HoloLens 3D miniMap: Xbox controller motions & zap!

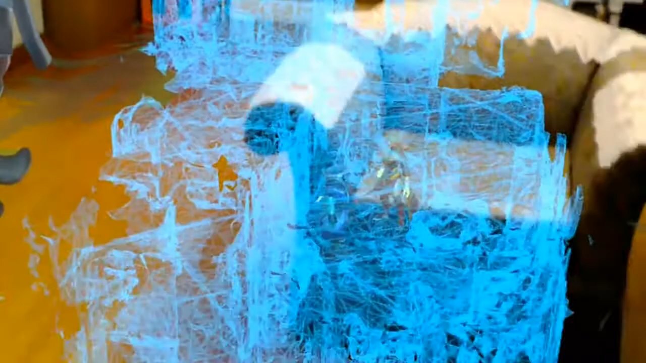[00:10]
I previously made a minimap of my home using the 3D scan mesh here as you can see.
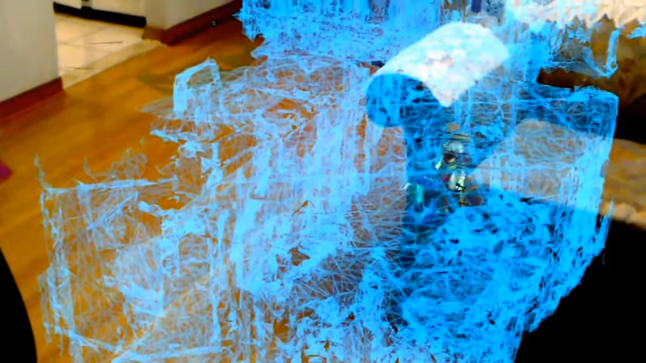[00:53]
Okay, so I can do some simple motions like jump, jump again.
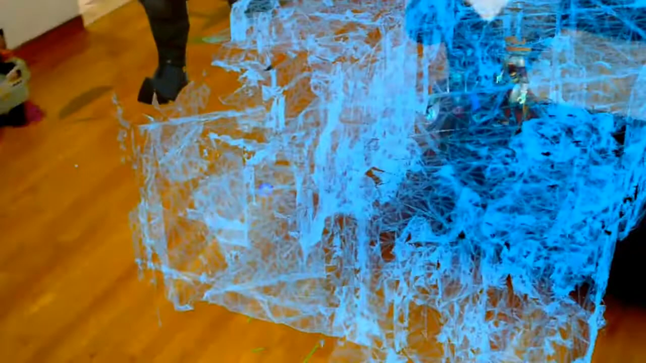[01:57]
Okay, he's crouching, crouching. Okay, into the kitchen.
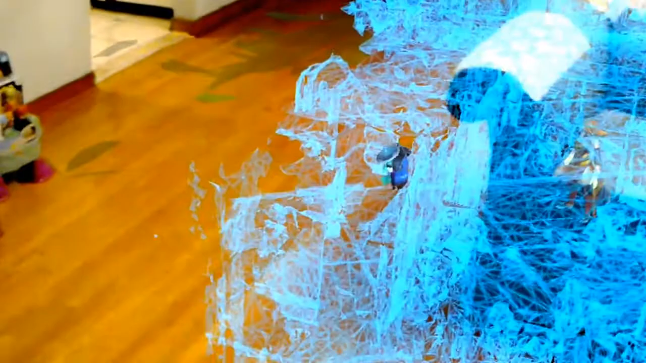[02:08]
Okay. Okay, so I'm navigating him from the kitchen out
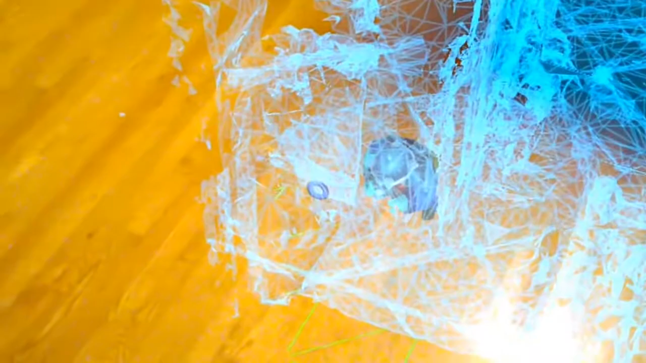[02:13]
without actually seeing where he is.
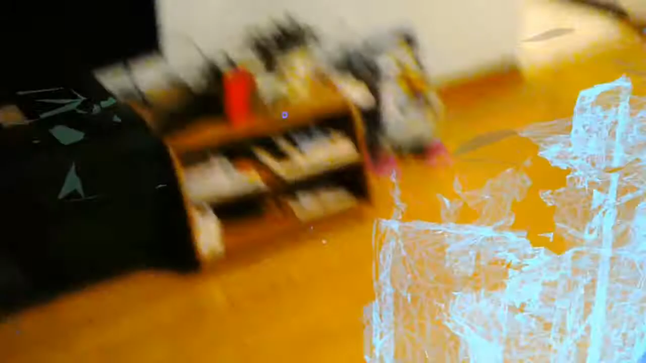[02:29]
And then move around into the living room again.